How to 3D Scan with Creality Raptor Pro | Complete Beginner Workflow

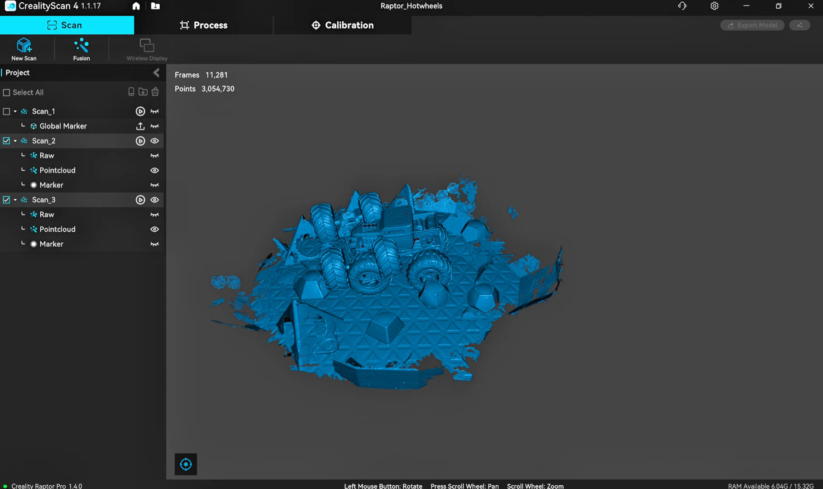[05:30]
You can remove the markers, which we want, and it's going to process it and get us in a point right now. As you can see, we've got two jumbled up scans, but we can now clean up those scans.
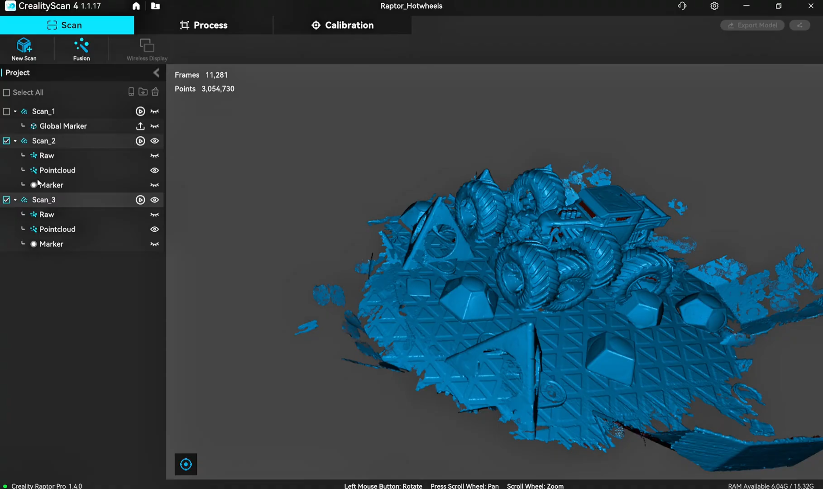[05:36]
And I'm going to talk you through that process. This is probably the most daunting thing for most people, but it's actually really, really intuitive and actually quite simple.
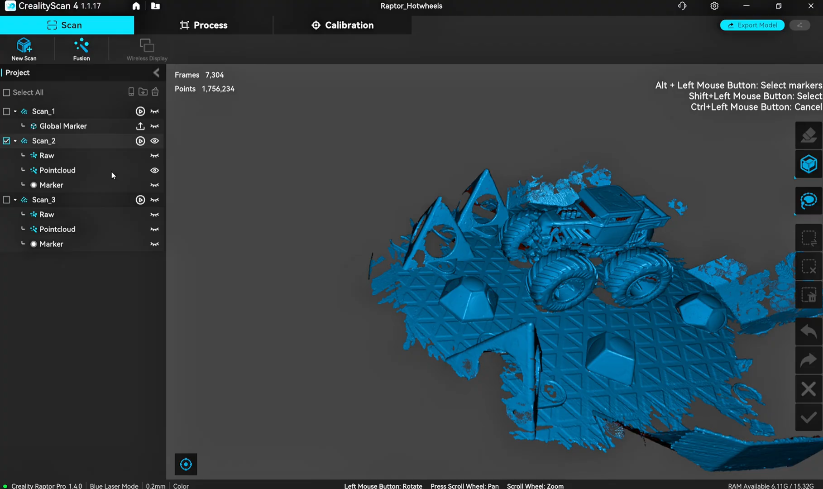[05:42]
So what you want to do, what I like to do first, okay,
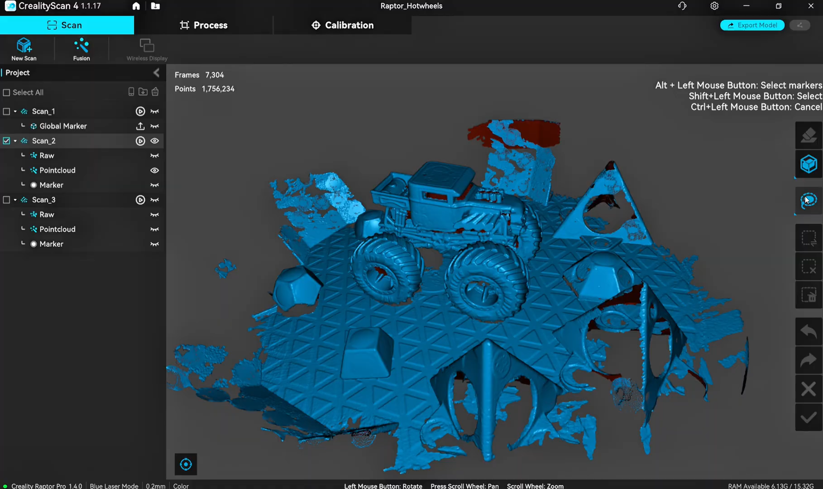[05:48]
is I like to look at top down view of my car or my item. As you can see here, hold shift on your keyboard and with the left mouse button,
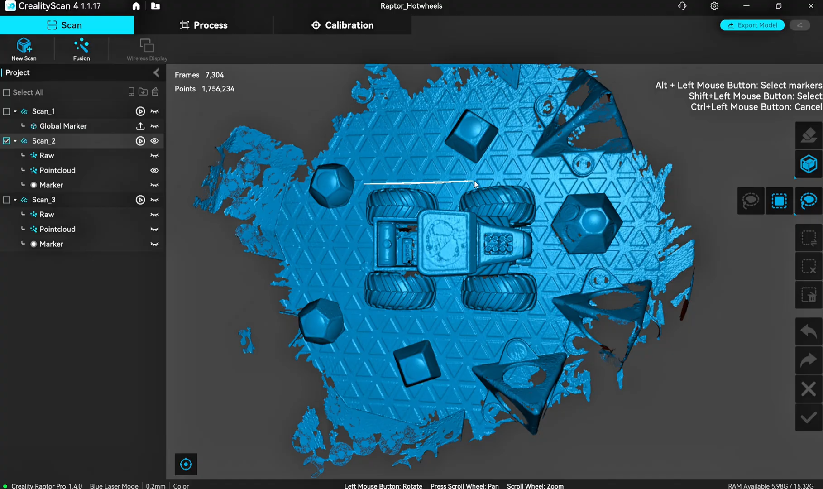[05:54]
just drag a fence around that item. There you go.
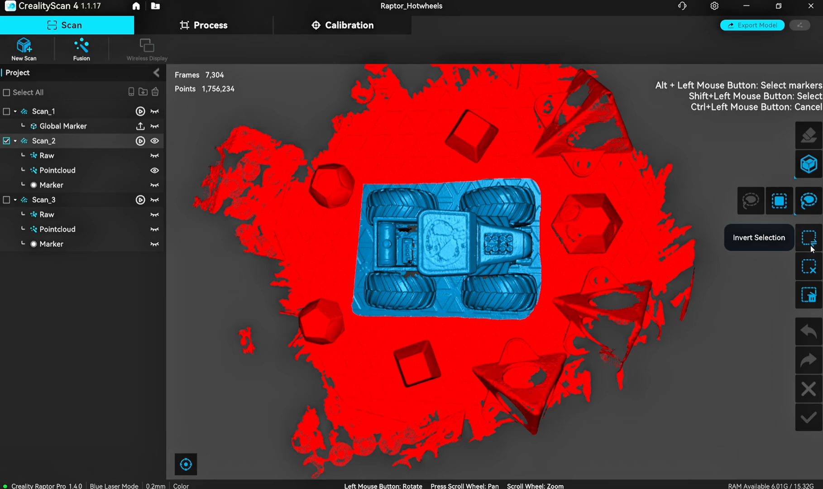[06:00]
And now we're going to invert it. So everything outside of that selection is gone. Select delete. You've already cleared up 90% of things here. We're going to do the same side on here.
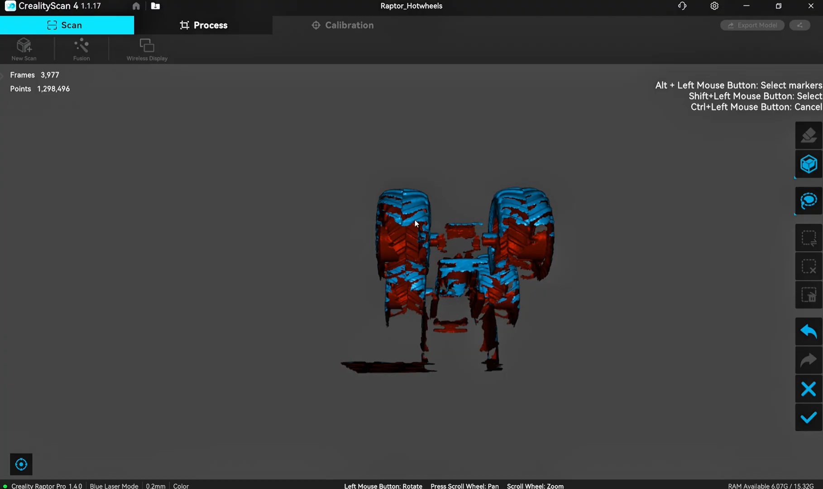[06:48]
Try and get as much in there as you can and rotate around. You'll just have to practice so that you get the kind of orientation aspect of things nailed down.
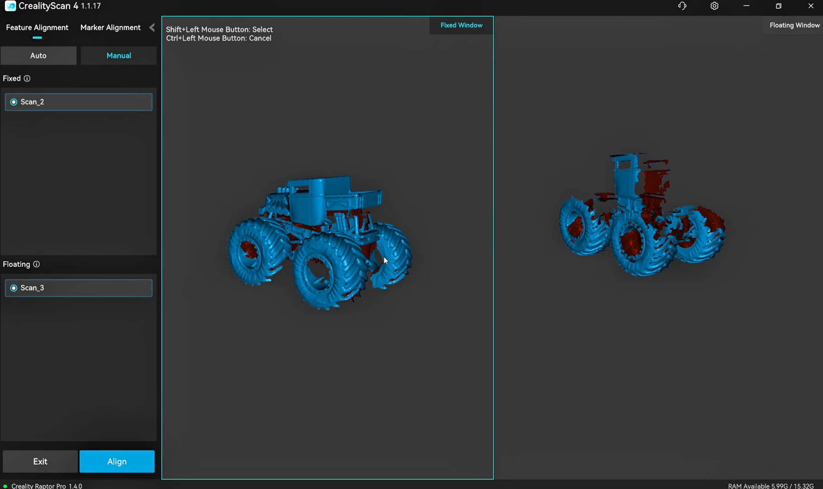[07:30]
So you can see I'm rotating the scan so it's orientated the same way. And that's pretty much there. It was quite hard to actually tell. But side on, they are now orientated.